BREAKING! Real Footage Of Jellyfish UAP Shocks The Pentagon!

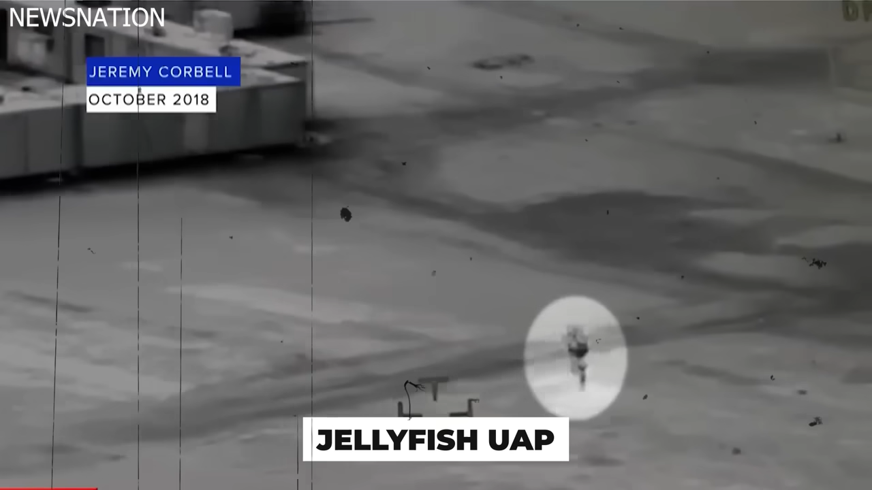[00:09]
The video shows what he is calling a jellyfish UAP spotted in Iraq in 2018. And while other investigative journalists are trying to verify this footage, Corbell argues the Pentagon has already designated the object a UAP.
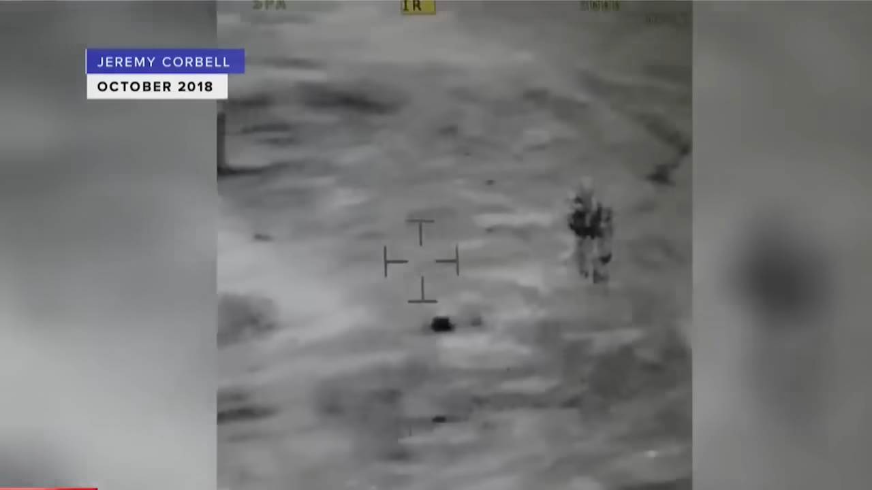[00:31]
its tentacles dangling in the air.
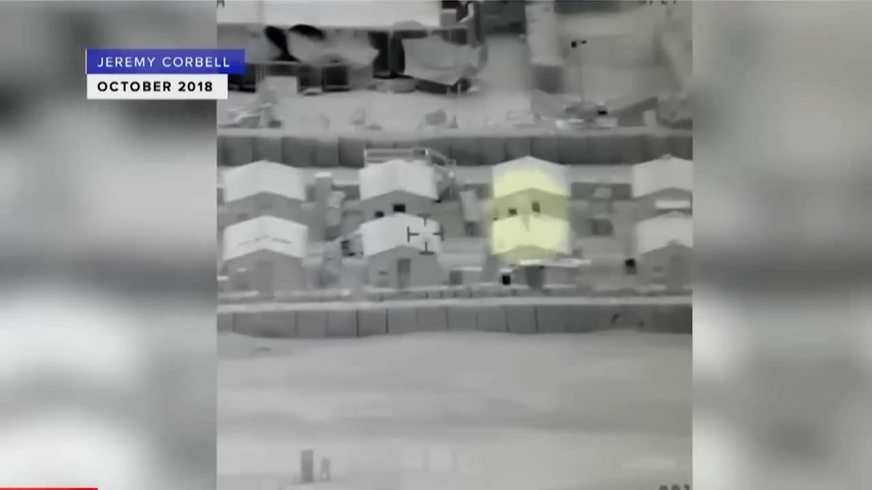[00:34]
The video was apparently captured at a U.S. joint operations base in Iraq, and according to Corbell, the Pentagon already knows about it and has classified the object as an unknown aerial phenomenon, or UAP. The footage was taken with thermographic-slash-forward-looking infrared radar, and you can see the object change its color quickly throughout the video.
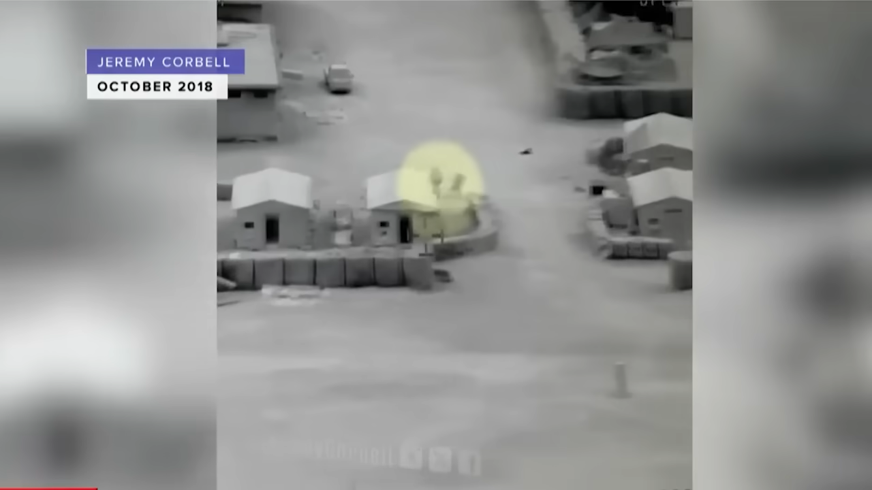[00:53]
The object can be seen moving through a sensitive military installation before moving over water,
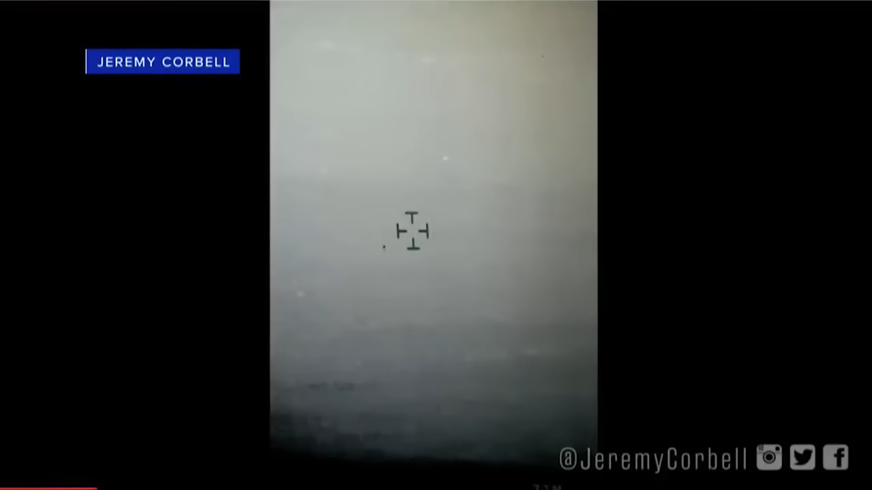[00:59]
beginning what Corbell describes as a controlled descent before submerging.
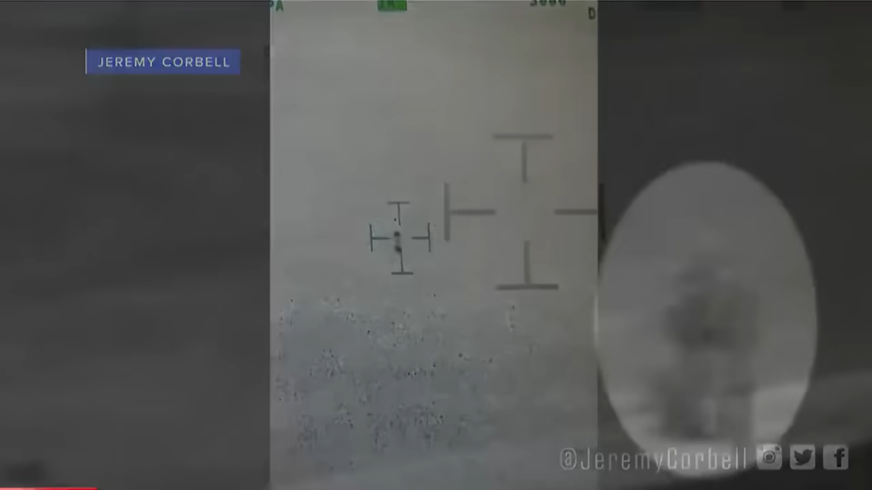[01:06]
However, this is not the complete video because the object re-emerged from the water 17 minutes later, only to disappear at startling speed.
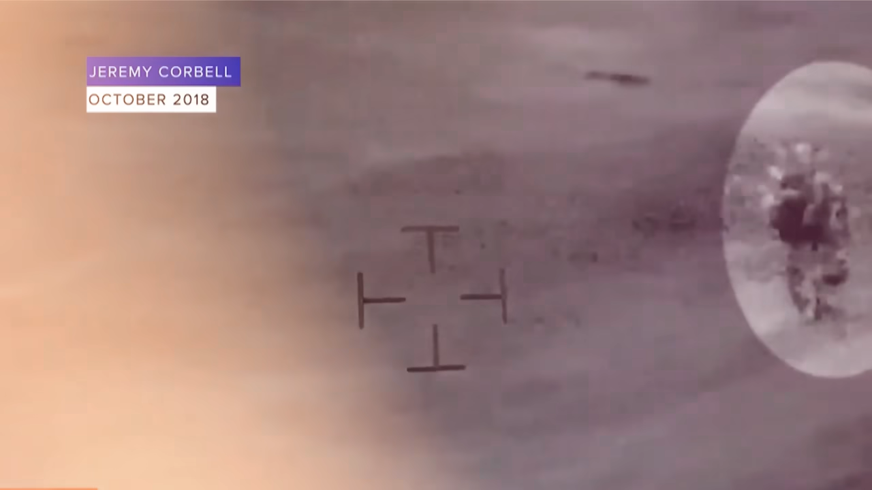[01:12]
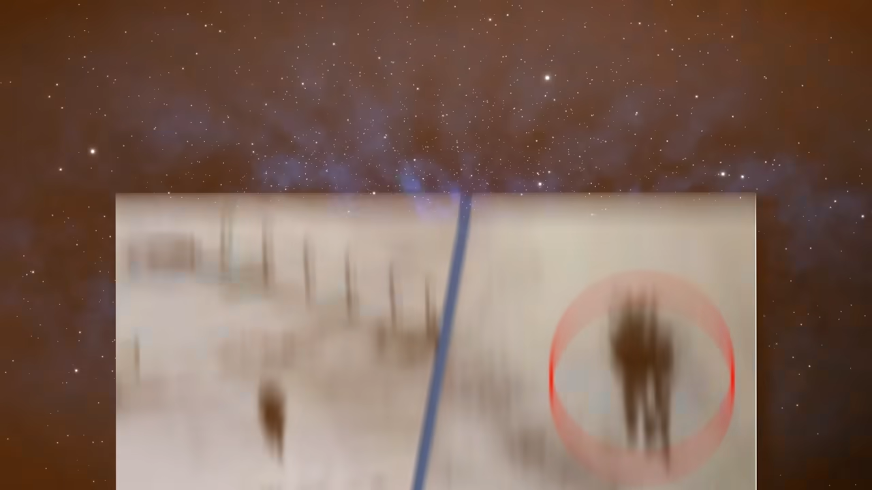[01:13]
According to those familiar with the complete footage or who witnessed the event themselves, this object was not observable with night vision.
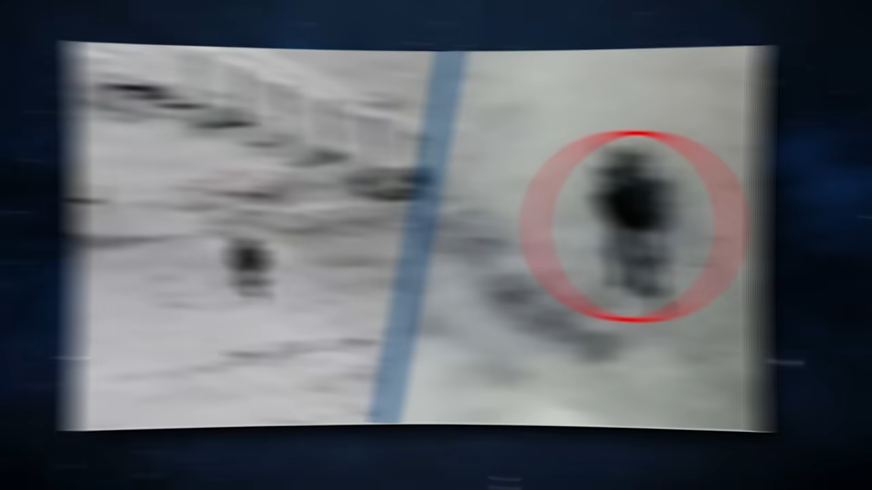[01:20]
It appeared to jam the targeting capability of the optical platform.
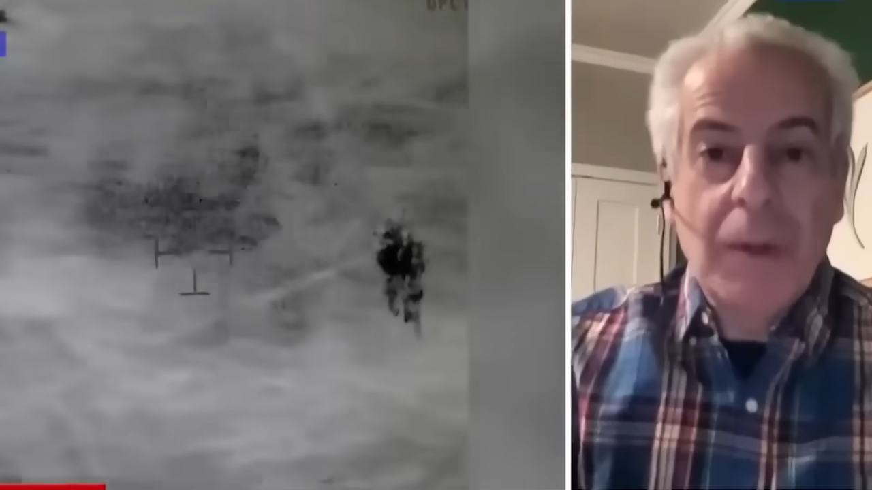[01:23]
The UAP displayed a positive lift, without any apparent means of lift or thrust, and didn't exhibit any signatures of propulsion. The object looks unlike anything anyone has seen before, and its shape completely contradicts everything we know about UFOs. It is neither disc-shaped nor triangular.
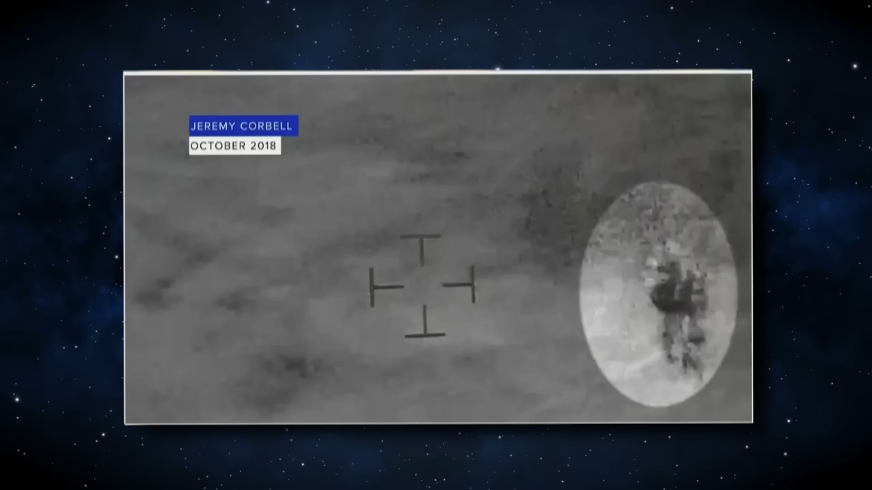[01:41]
In fact, it has no observable shape besides the fact that it looks like a jellyfish. How can authorities explain this object?
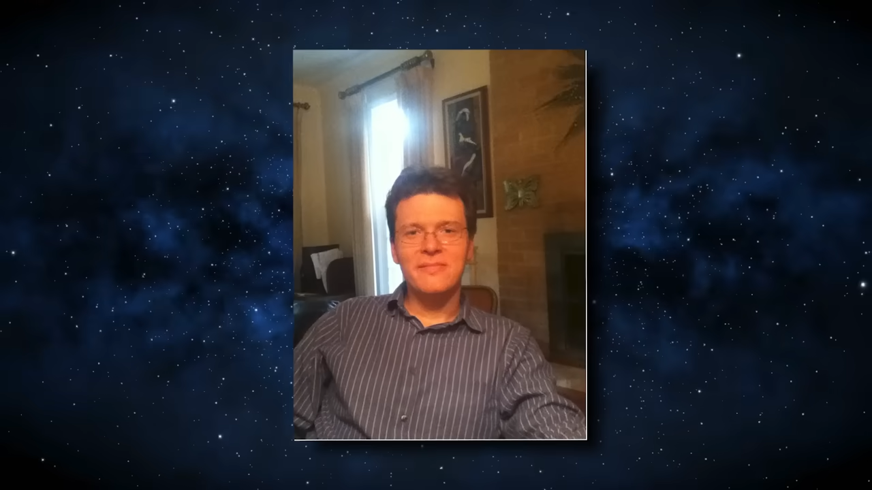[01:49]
When a professor of physics at the University of Albany, Dr. Matthew Sidegus, first saw this footage of an alleged UAP in Iraq,
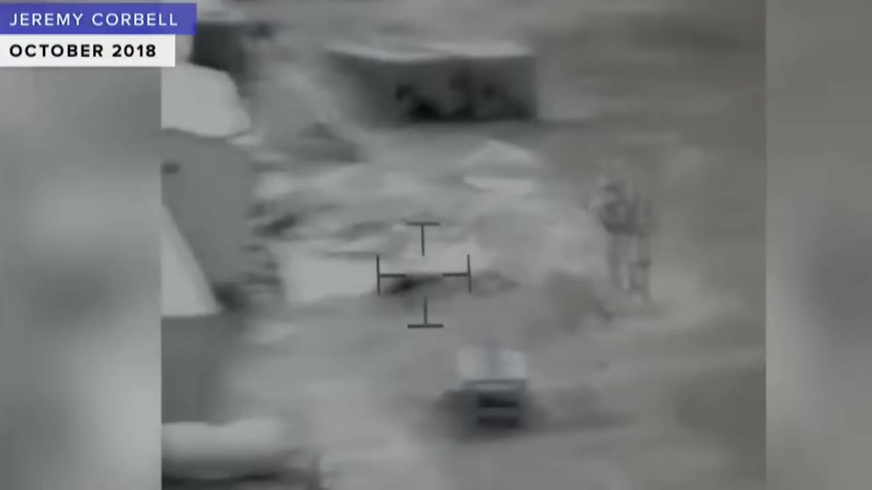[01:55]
it reminded him of a pop culture icon, a Star Wars droid.
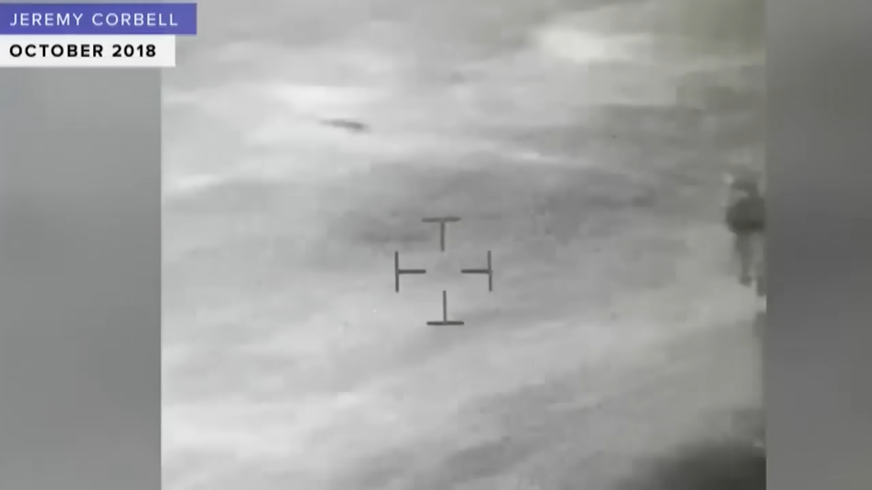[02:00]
He agreed that it was not a standard or a familiar shape for a UAP, but its shape wasn't the only thing that alerted him.
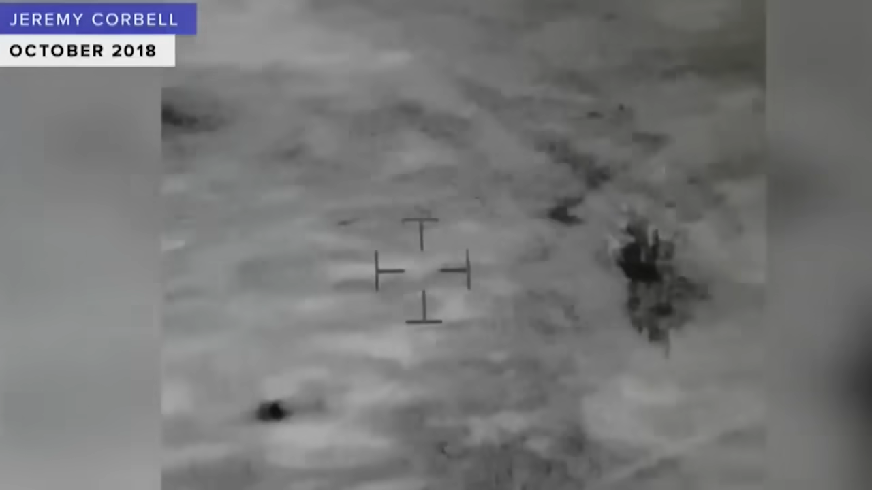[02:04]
The object changed its color rapidly, indicating a temperature change,
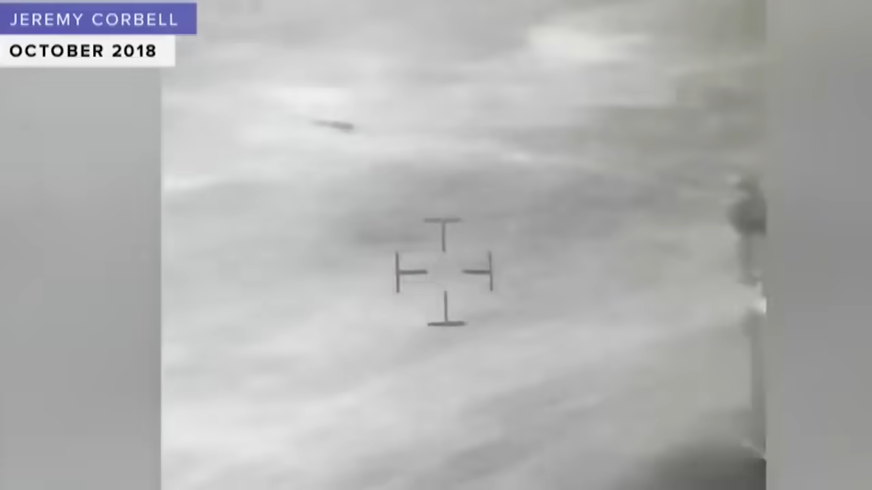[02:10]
but no known object can change temperature that fast.